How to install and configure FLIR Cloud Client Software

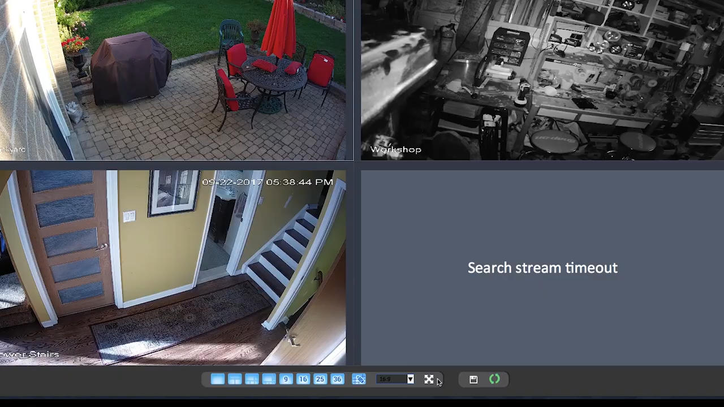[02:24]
If you have Pan, Tilt and Zoom cameras, the controls are located on the far bottom right corner of the Live View menu.
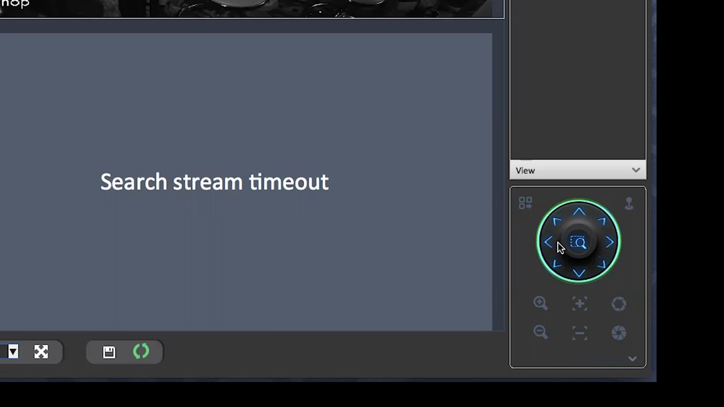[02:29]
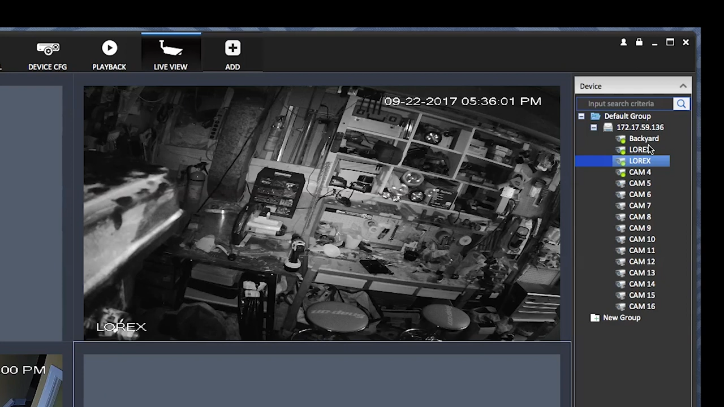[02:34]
Under Device on the right column, the NVR IP address and cameras are listed.
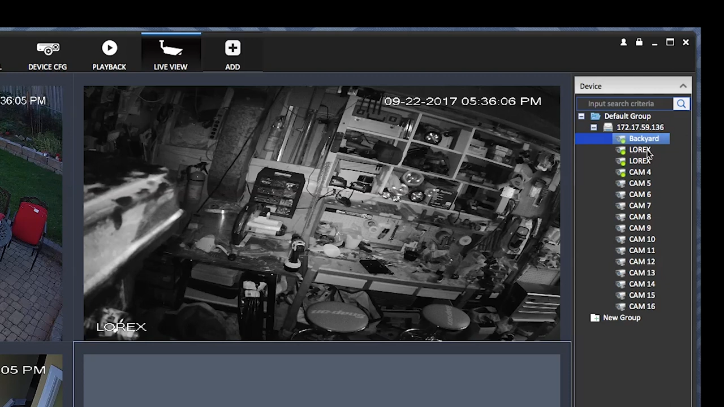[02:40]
We have the option of renaming the cameras to make it easier to determine what we are looking at. Right clicking on the specific camera reveals a fly out menu and at the bottom is the modified channel option.
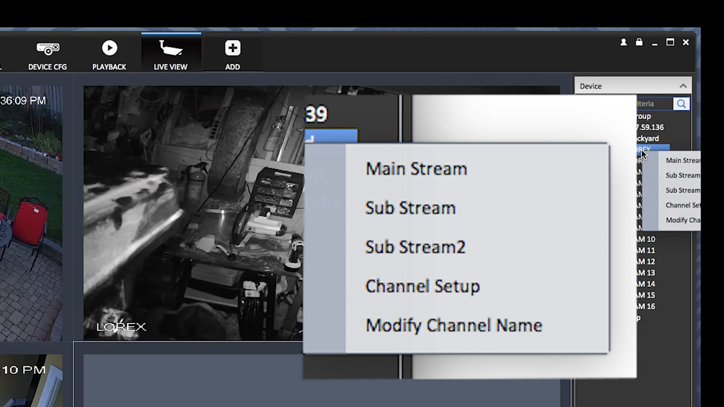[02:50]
Let's rename two of the cameras.
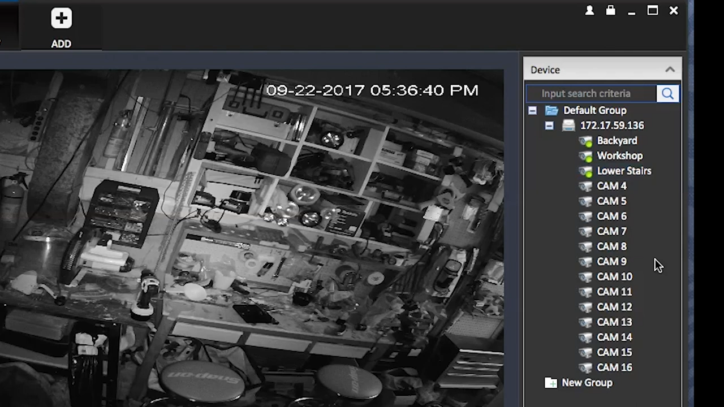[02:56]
The video image now shows the revised name on the lower left corner.
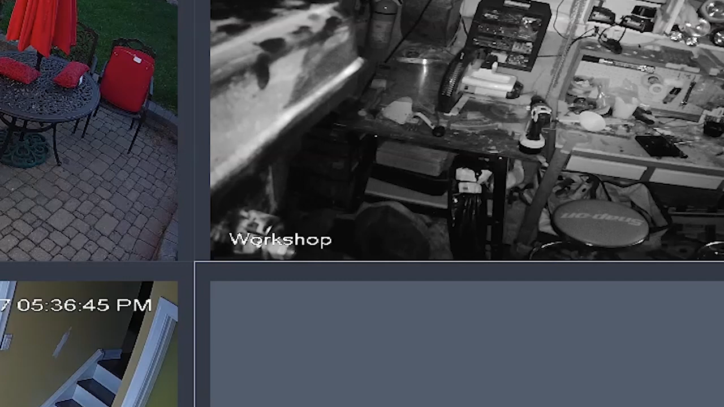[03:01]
In a large 16 or more camera security system, naming the cameras makes it a lot easier to locate movement when reviewing footage at a later date.